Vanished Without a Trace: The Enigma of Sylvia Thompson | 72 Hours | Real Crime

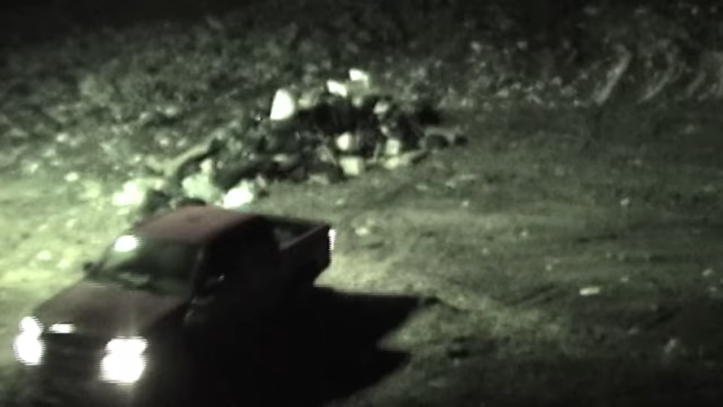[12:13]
We obtained copies of those videotapes and found a vehicle coming in around 4 o'clock in the morning. The tape shows someone dumping something, but the images aren't clear.
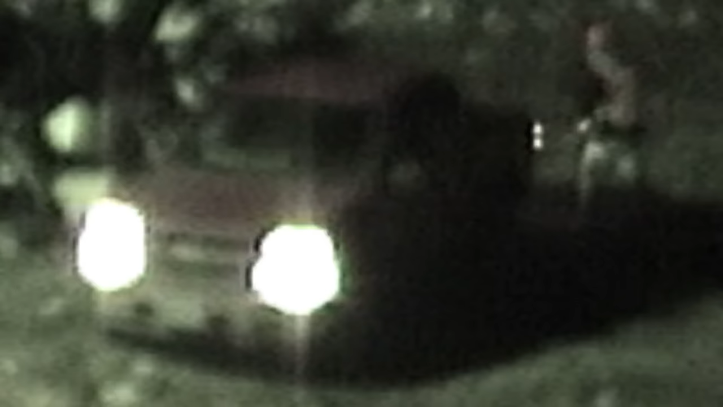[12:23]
The pickup truck looks a lot like Martin's.